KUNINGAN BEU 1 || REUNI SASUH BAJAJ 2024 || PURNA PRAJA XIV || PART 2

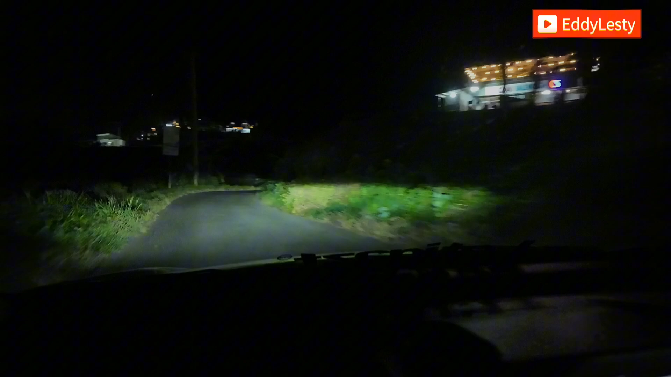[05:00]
Setelah makan malam yang menyenangkan, kami lanjut menuju glamping Cermelen. Jalannya semakin menanjak dan semakin gelap. Suhu udaranya juga semakin dingin karena semakin naik ke kaki Gunung Ciremai.